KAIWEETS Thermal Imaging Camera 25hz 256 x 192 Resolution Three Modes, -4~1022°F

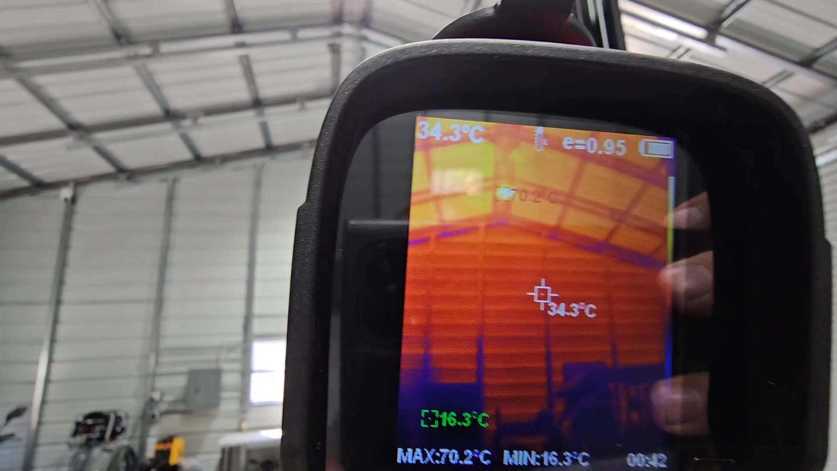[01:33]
On screen: spot 34.3°C, max 70.2°C, min 16.3°C
Ooh, look how hot that roof is And it's cool out today We'll go through the settings We'll have to change this to Fahrenheit Yeah, look outside
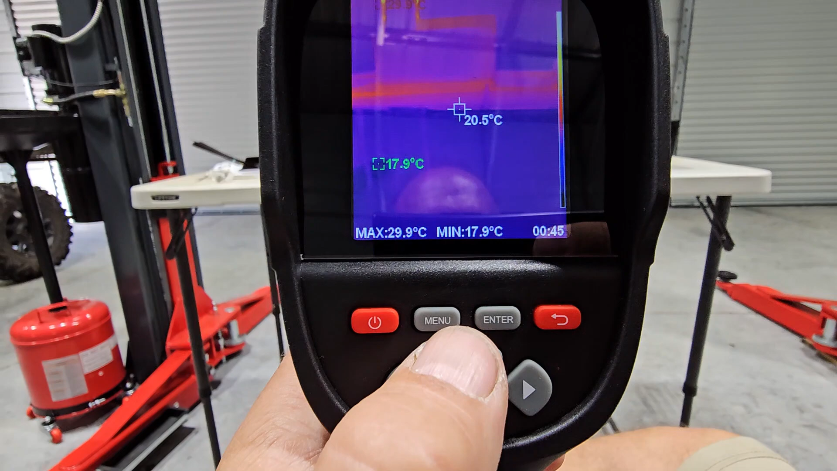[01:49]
On screen: spot 20.5°C, max 29.9°C, min 17.9°C
So let's get into the menu Image correction Enter
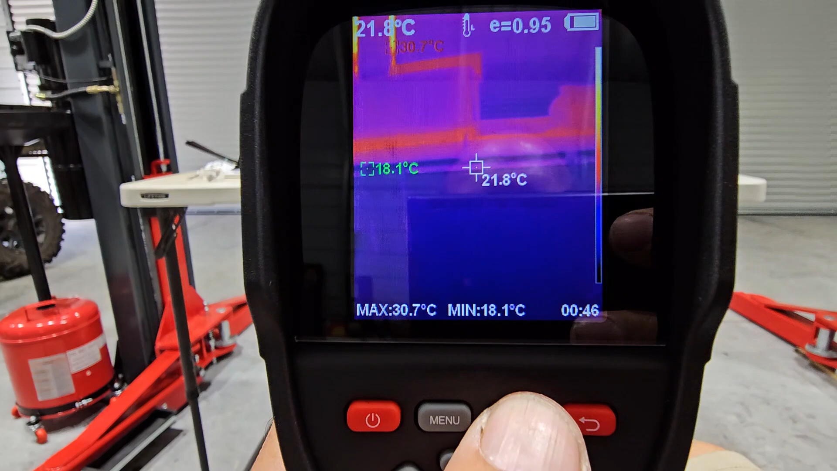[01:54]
On screen: spot 21.8°C, max 30.7°C, min 18.1°C
Then you have photos Enter Check or delete all And this goes back Then you have videos
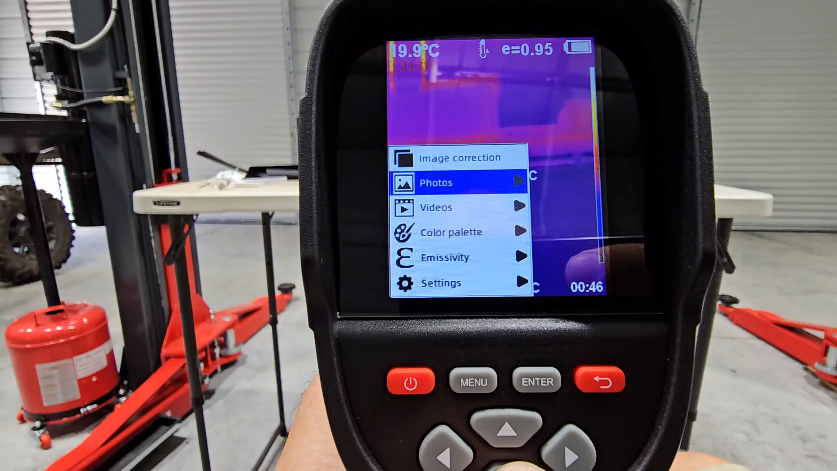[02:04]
Check or delete all
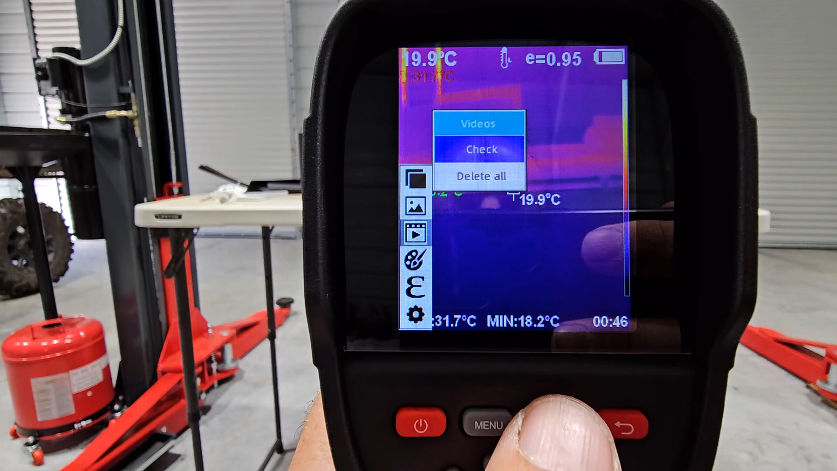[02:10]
On screen: spot 19.9°C, min 18.2°C
Color palette You know,
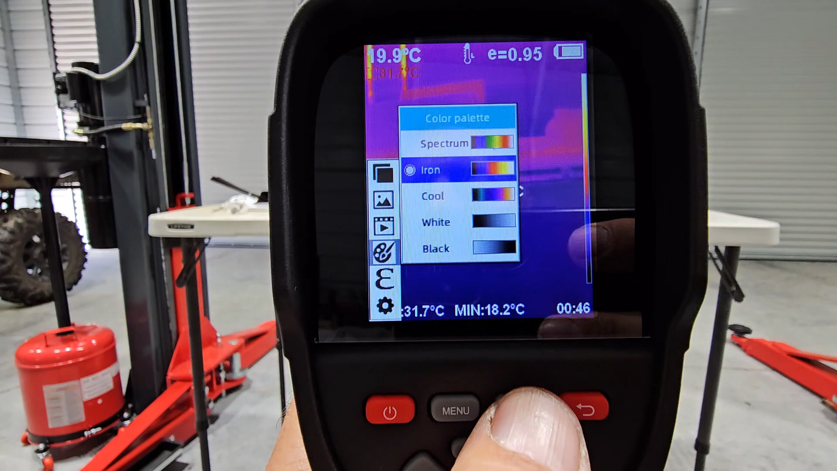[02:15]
On screen: min 18.2°C
you have different spectrums Spectrum, iron, cool, white, and black Let's do spectrum
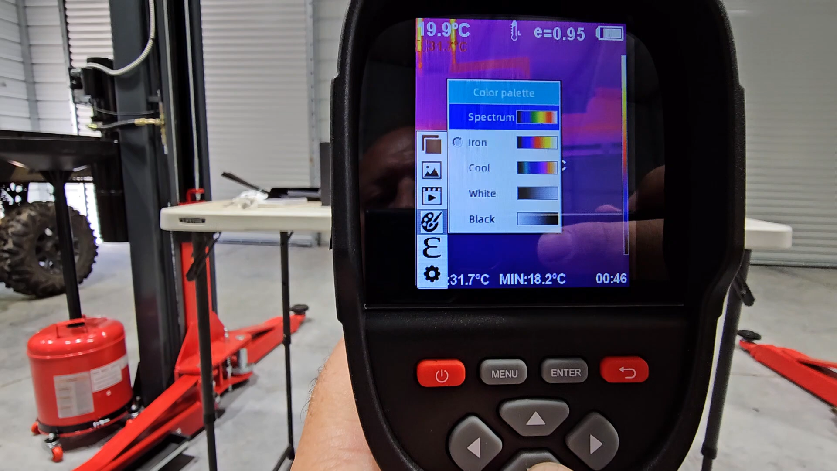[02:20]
On screen: spot 19.9°C, min 18.2°C
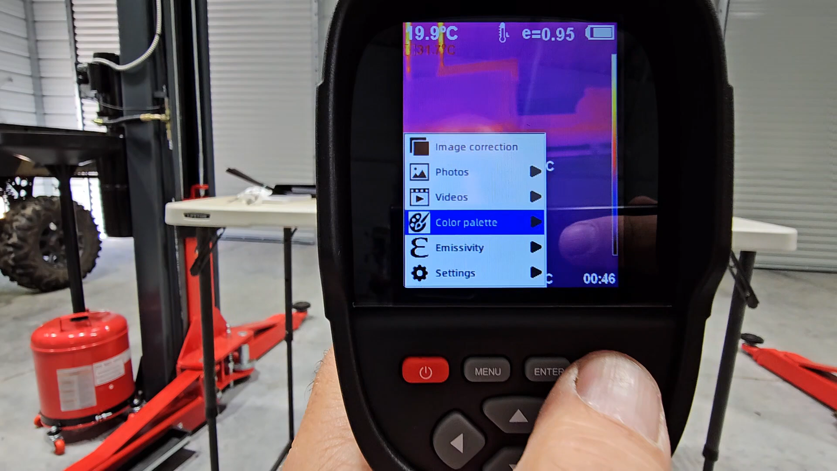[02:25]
On screen: spot 19.9°C
Emistivity
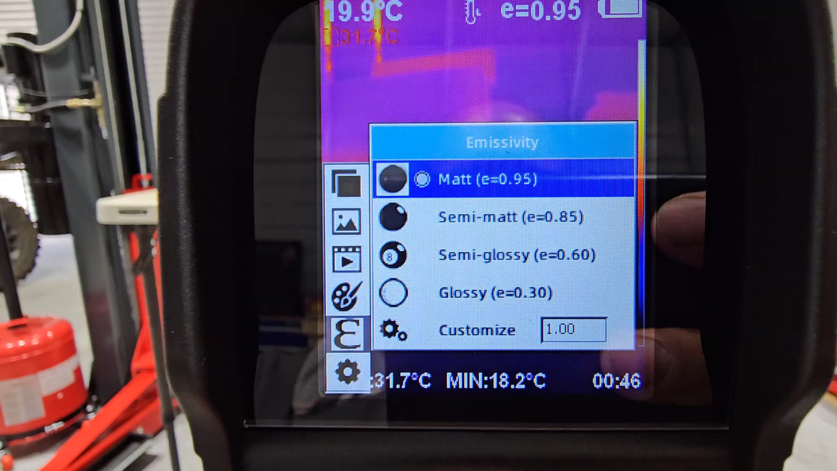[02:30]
On screen: spot 19.9°C, min 18.2°C
Matte Matte Semi-matte Semi-gloss Glossy Or customize And then you have settings
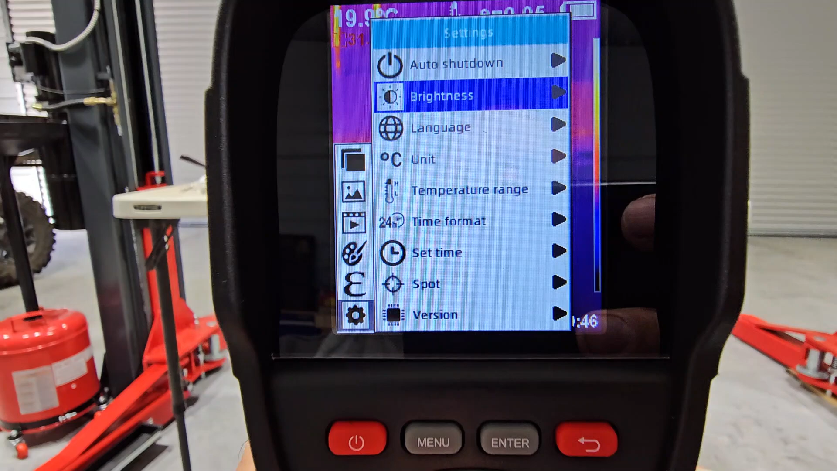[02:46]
Brightness control You can turn that up a little more
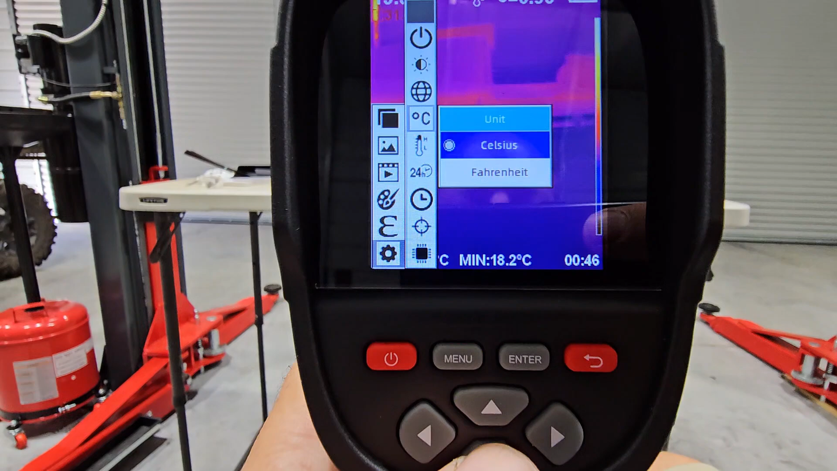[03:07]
On screen: min 18.2°C
Temperature image We'll leave it at that There's two different levels So we'll leave it at the lower level
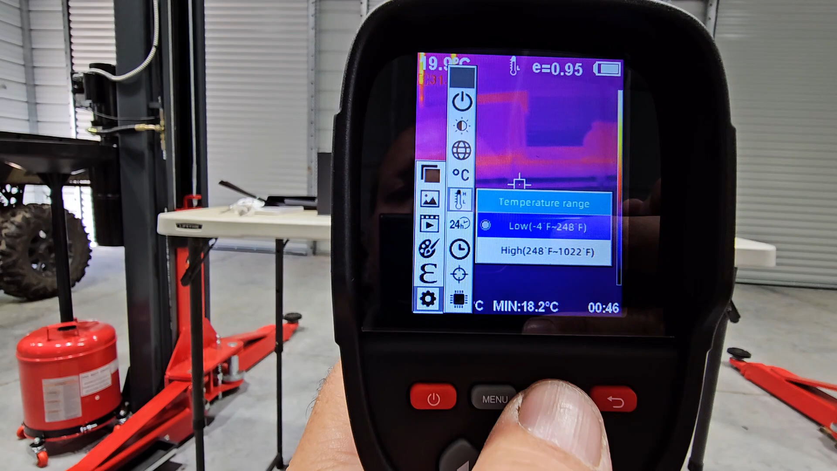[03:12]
On screen: min 18.2°C
Time format We'll leave it at 24 hour Set time